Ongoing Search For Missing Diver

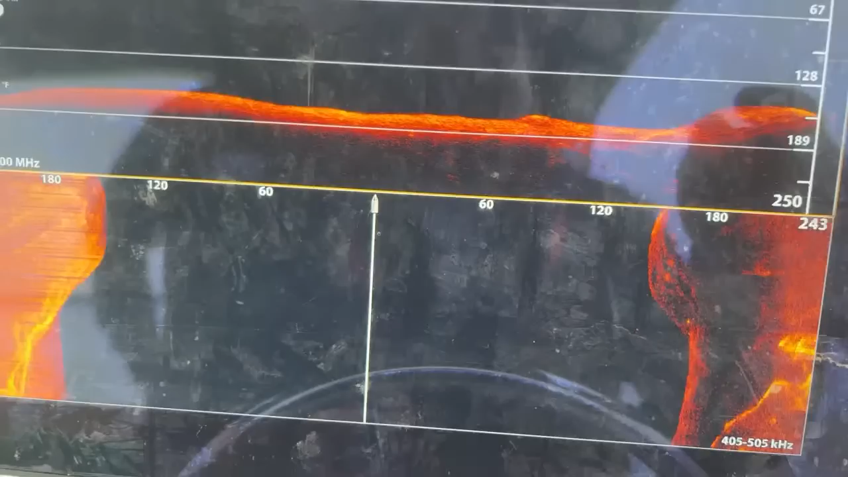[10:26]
This is kind of a horrible sonar shot because it's so deep. And we're looking at 150 feet here.
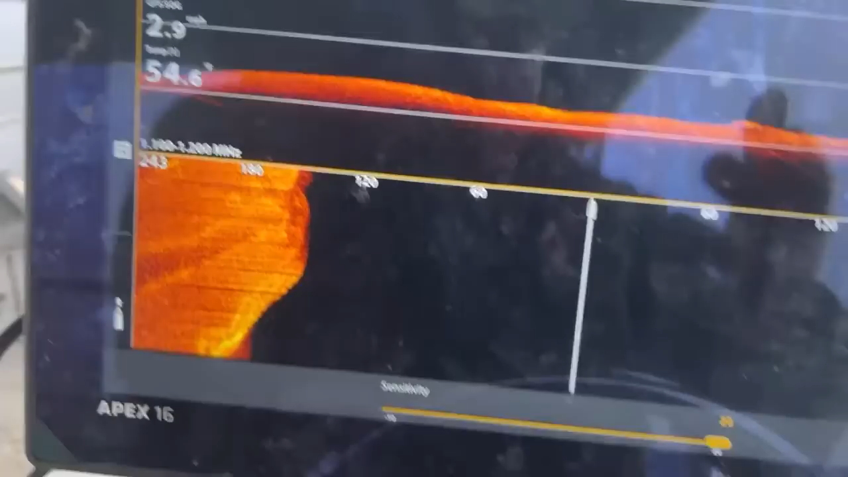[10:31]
You can see the bottom. I mean, you can tell that it's the bottom. And you can see rocks.
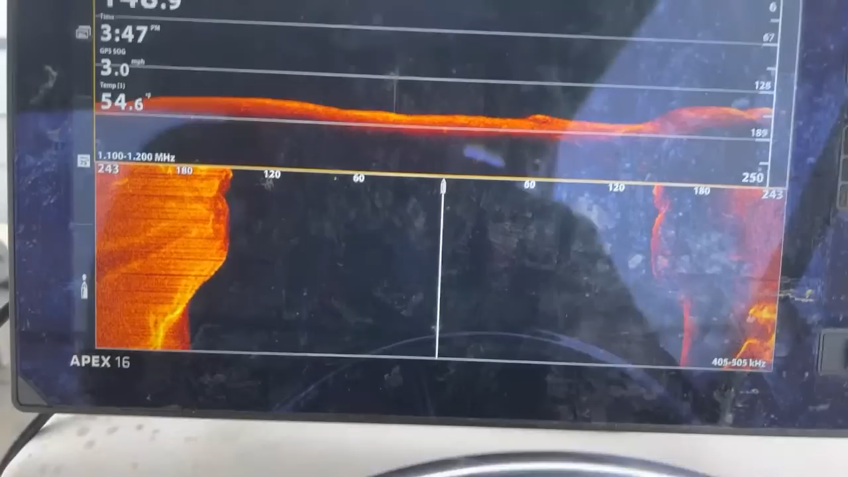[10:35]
On screen: speed 3.0 mph
But as far as details, it's very difficult. Yeah, anything helps. I mean, that's what I feel like.
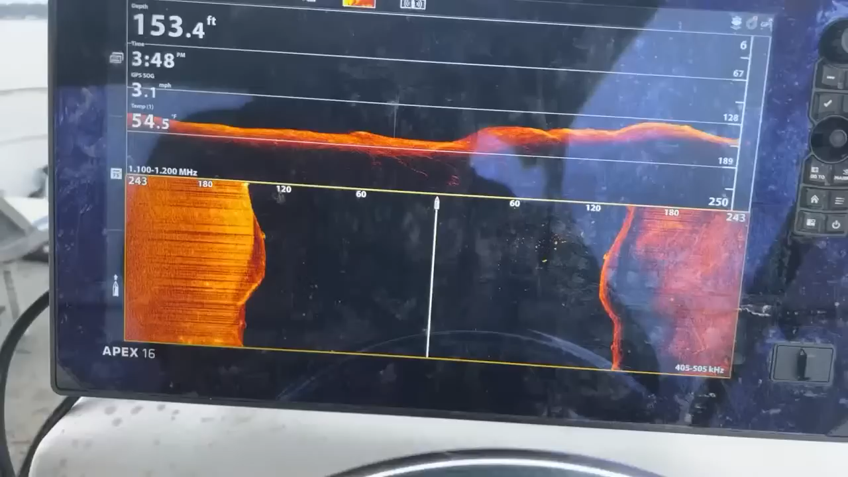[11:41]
On screen: depth 153.4 ft, speed 3.1 mph
Like, if we go over to the edge.
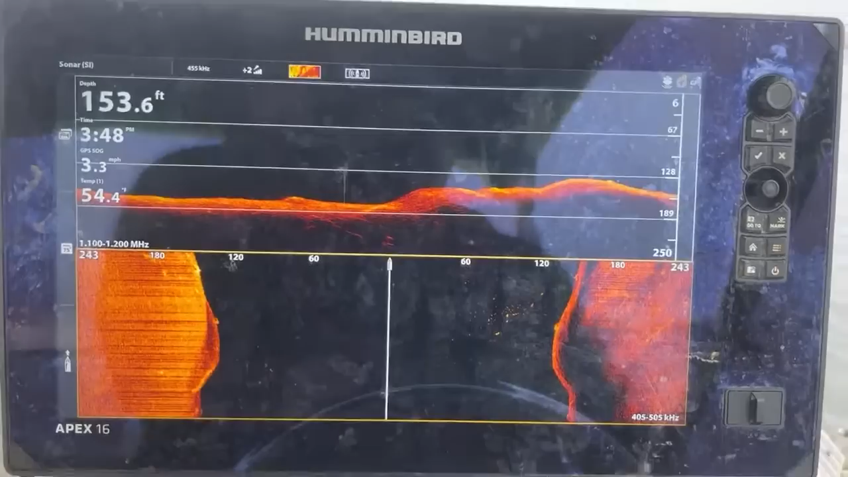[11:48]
On screen: depth 153.6 ft, speed 3.3 mph
And the faster I go, I kind of have a jerry-rigged setup. My transducer on the pontoon boat.
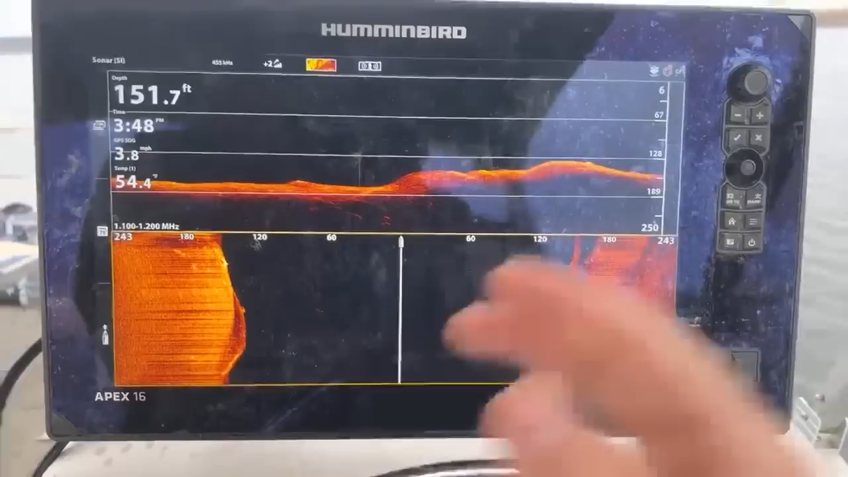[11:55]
On screen: depth 151.7 ft
Everybody's saying hi, Phil. Hi, Barb. Hi, Elizabeth.
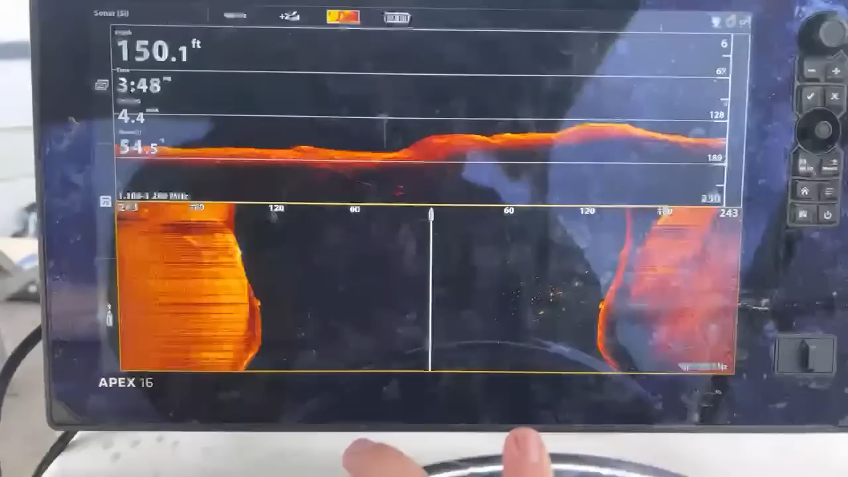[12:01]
On screen: depth 150.1 ft
If we go over to the shallower spot over here, you'll be able to see a much better detail.
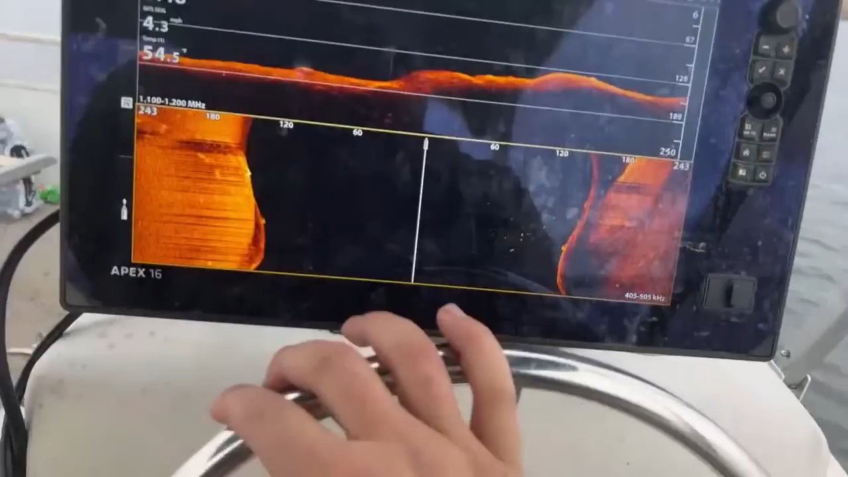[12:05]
But out here, it's 140 feet.
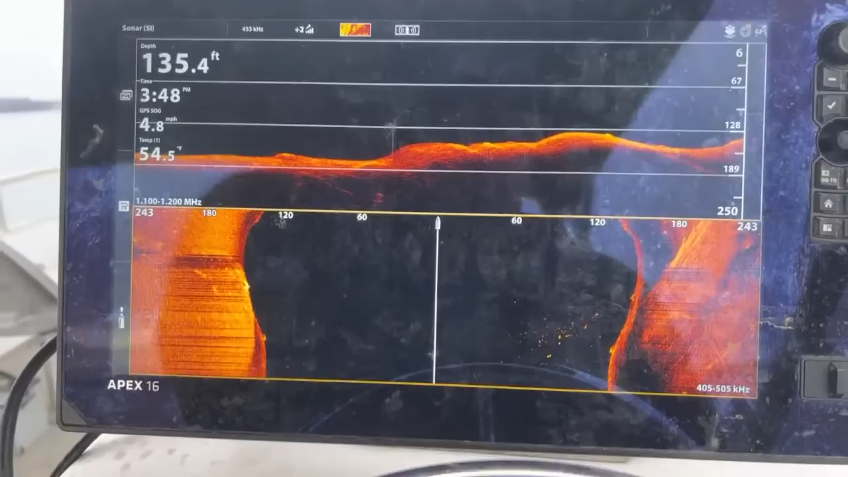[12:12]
On screen: depth 135.4 ft
But you can see it's starting to get shallower a little bit. It'll start coming up.
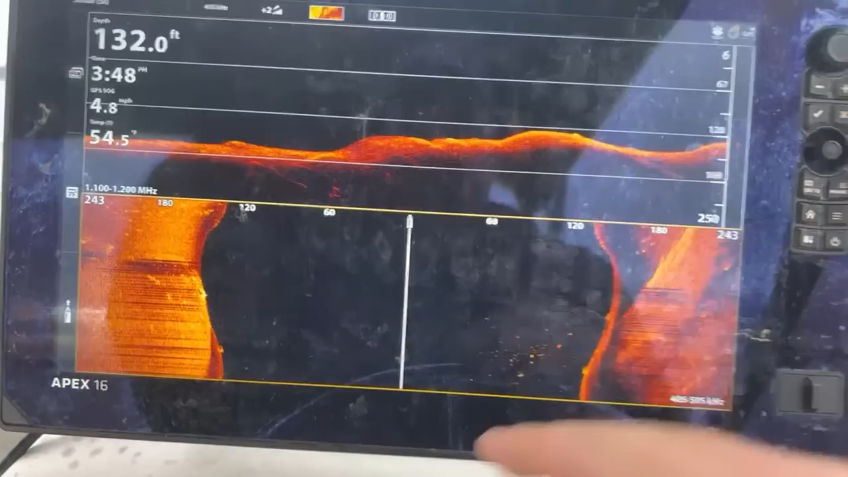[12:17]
On screen: depth 132.0 ft
Hi, Donna. Everybody's saying, El Felipe.
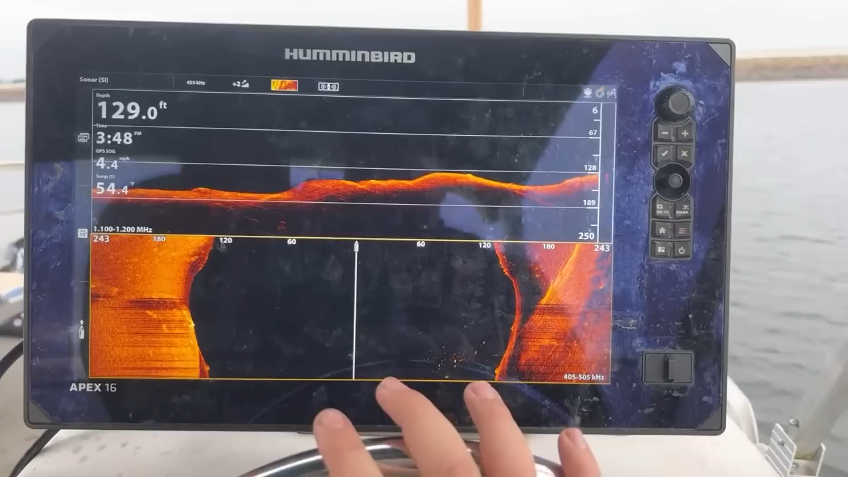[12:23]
On screen: depth 129.0 ft, speed 4.4 mph
So, that's our side scan. And this is our down imaging.
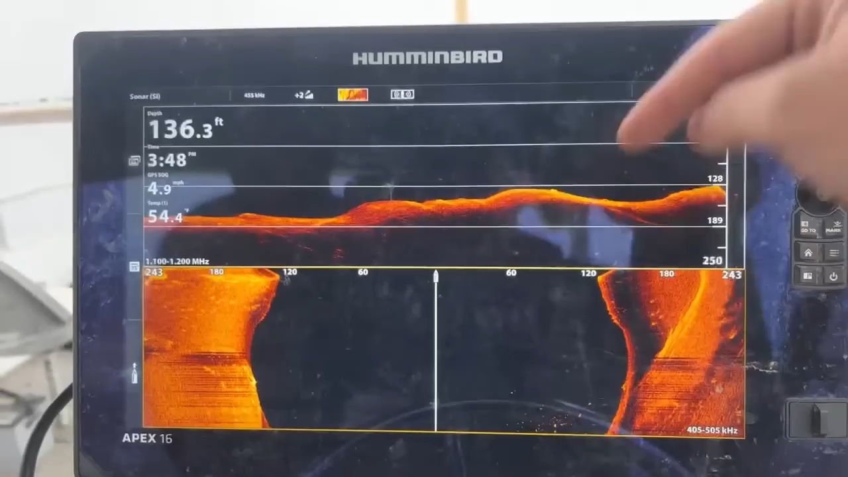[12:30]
On screen: depth 136.3 ft
That's looking straight down and giving you a side profile. And this is your right and left side scanning.